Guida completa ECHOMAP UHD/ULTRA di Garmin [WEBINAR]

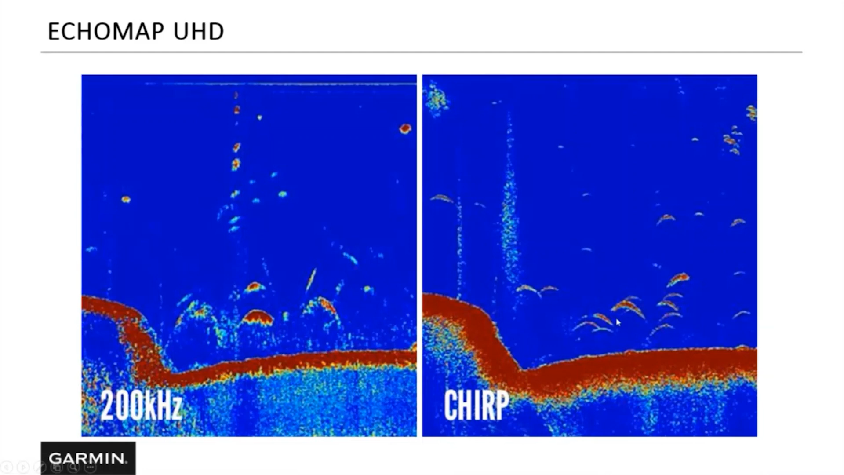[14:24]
il pesce che interessa andare a a prendere è quello che si trova facciamo un esempio in questa porzione ok io ho la possibilità di quindi spostare il focus su una determinata porzione dello schermo si esiste una funzione che si chiama zoom 2D per cui tu puoi creare immaginiamo una lente di gradimento in questo una forma quadrata quindi muovere questo quadrato in una zona di tuo interesse e ingrandire a tuo piacimento la zona che vuoi visualizzare quindi si semplicemente col dito attivo la funzione poi toccando lo schermo mi fa lente di grandimento ok ho capito e poi col dito sposti esatto
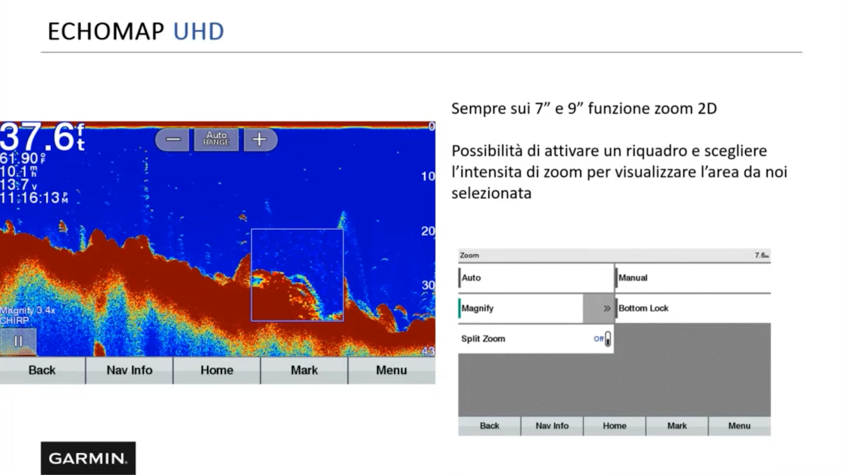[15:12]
On screen: depth 37.6 ft
perfetto abbiamo parlato adesso fino adesso di funzione ecoscandaglio fish finder quindi per andare a vedere le marcature i pesci vogliamo anche fare raccontare quali sono le altre funzioni disponibili con l'ecoscandaglio presente sull'ecomap sì assolutamente oltre quindi alle